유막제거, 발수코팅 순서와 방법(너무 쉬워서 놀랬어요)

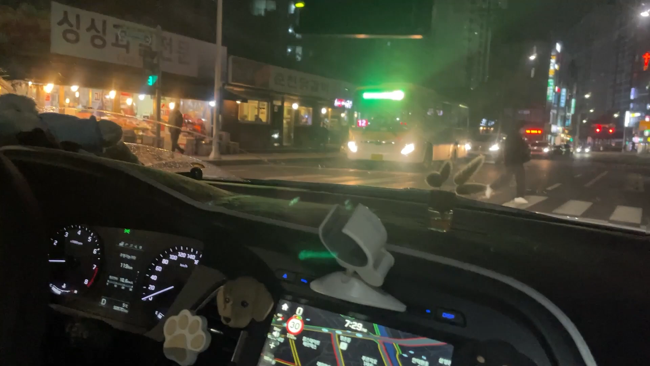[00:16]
차 진짜 좋다 너 근데 유리가 왜이렇게 뿌였냐?
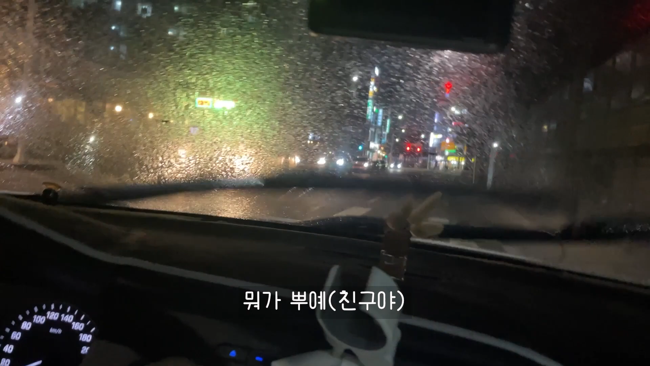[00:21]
뭐 뿌예야 와 유막보속 와 야 너 이러다 비 오는 날 사고 나 그치 어 어 유막 유막 왜 이렇게 많아?
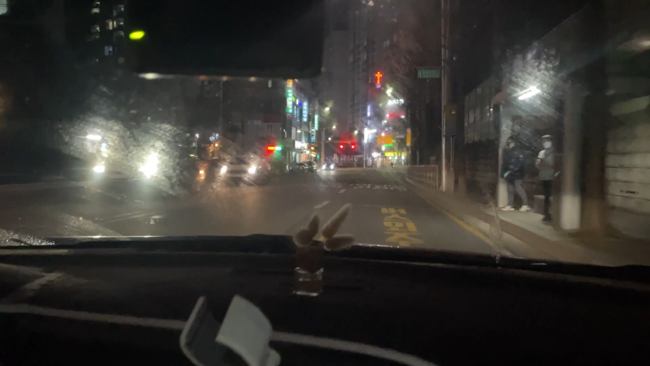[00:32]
야 인마 야 너 봐 앞에 보이냐?
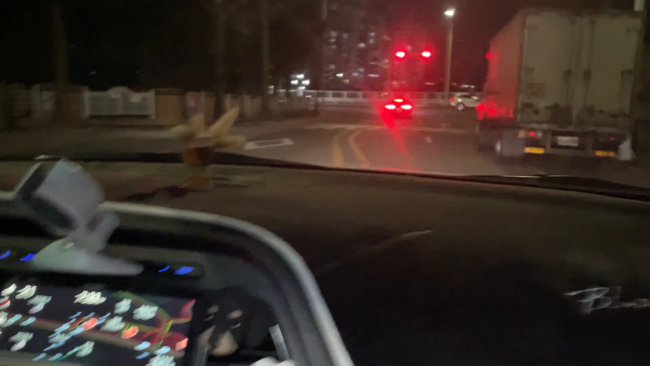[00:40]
안 보인다 인마 너 비 오는 날 괜찮아?
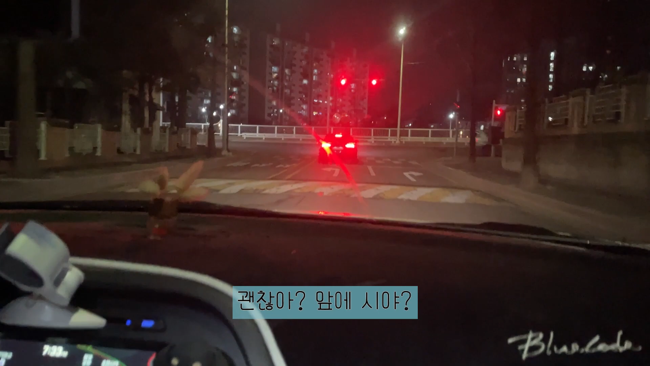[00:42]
앞에 시야? 괜찮지 그냥 대충 닦으면 하는 거야 아 내가 일을 내가 너 생각났잖아 유막 그때 엄청 심해가지고
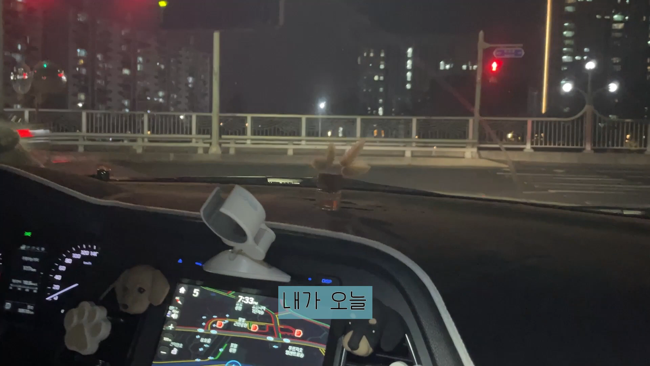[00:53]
그래서 내가 오늘 너의 유막을 제거해 주려고 유막 제거제를 협찬받았어 박수